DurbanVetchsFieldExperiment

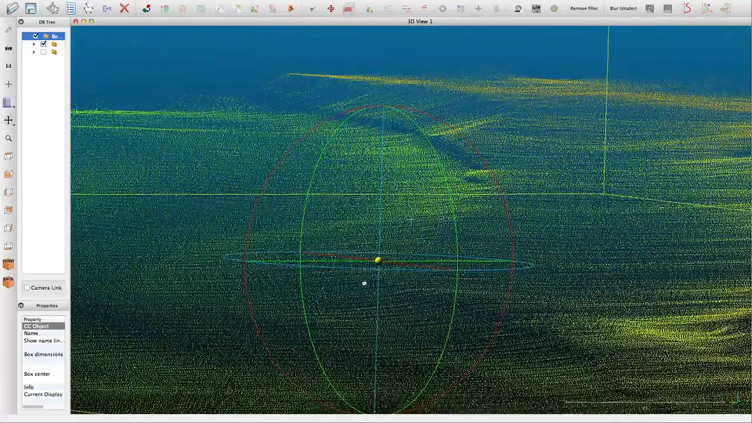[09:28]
This data can be visualized as a point cloud or
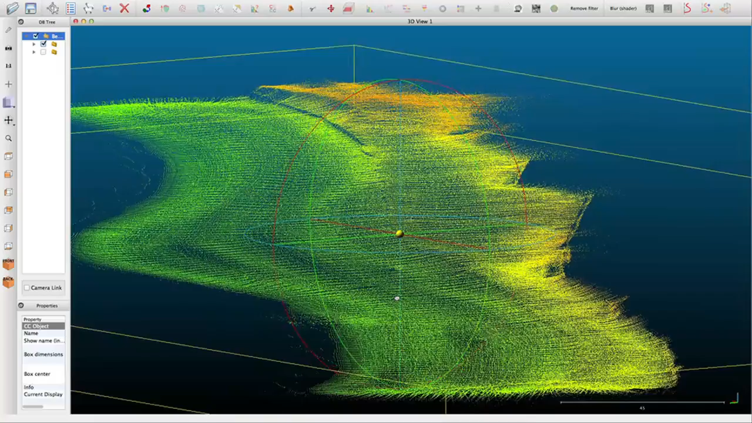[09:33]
can be gridded to produce 3D digital terrain model. From the gridded information, we can work out data such as beach volumes and beach widths.
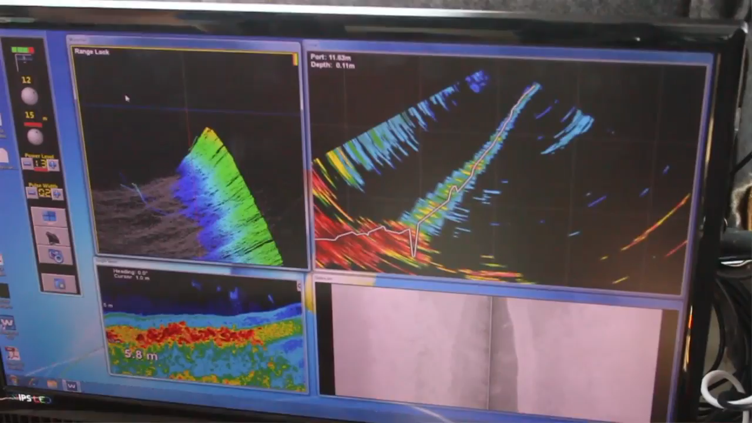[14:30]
So we've got a data acquisition system, which is HiPAC, and we've got a WASP multi-beam control mechanism. The sonar head is attached to a pole.